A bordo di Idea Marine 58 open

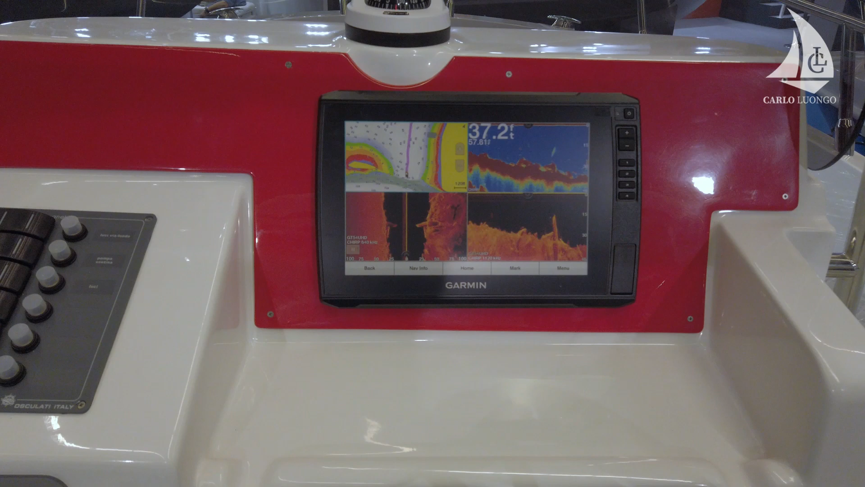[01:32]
La plancia di comando lascia spazio alla personalizzazione perché in questo caso troviamo il display multifunzione ma è possibile installare anche altri strumenti a seconda delle esigenze, i bottoni on off spostati sulla sinistra e timone leggermente spostato sulla dritta.